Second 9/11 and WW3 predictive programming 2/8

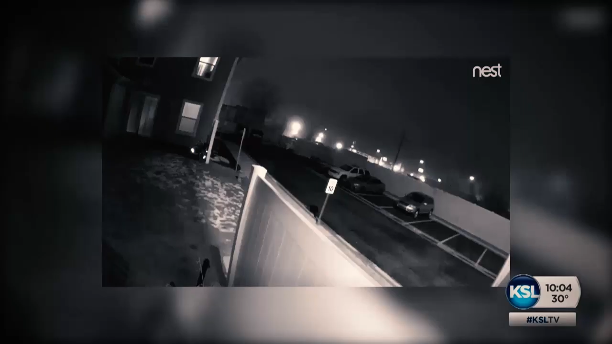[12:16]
He said he and his neighbors have been living through these random, loud bangs and flashes of lights for years.
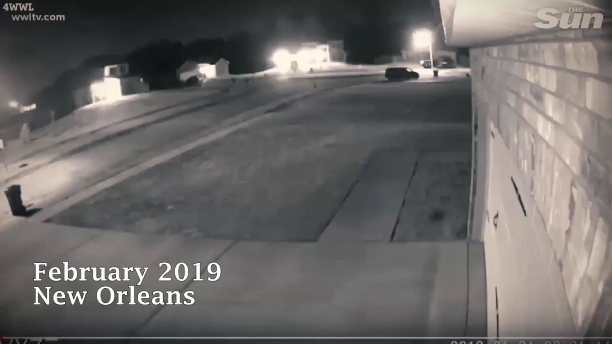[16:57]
Now we go to Lakeview, where late Monday night the mysterious booms were heard again,